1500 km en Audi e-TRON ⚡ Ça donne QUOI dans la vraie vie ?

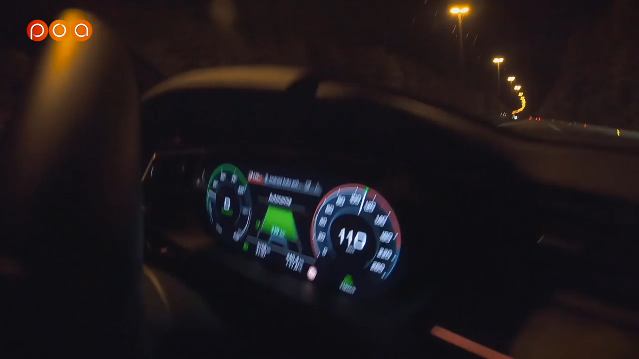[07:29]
Et maintenant, si je mets la off, la clim max... 330. D'accord.